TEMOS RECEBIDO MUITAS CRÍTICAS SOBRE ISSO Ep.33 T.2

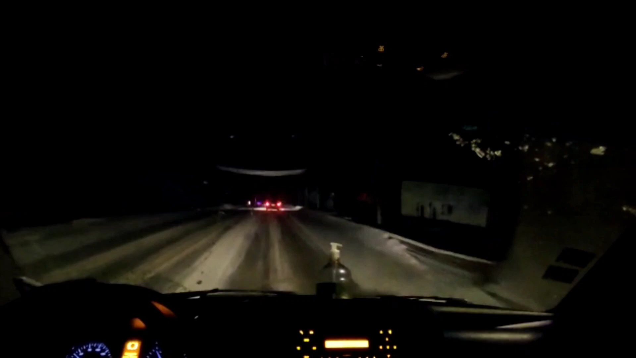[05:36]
Já estamos seguindo pra casa aqui, já tá escuro, né?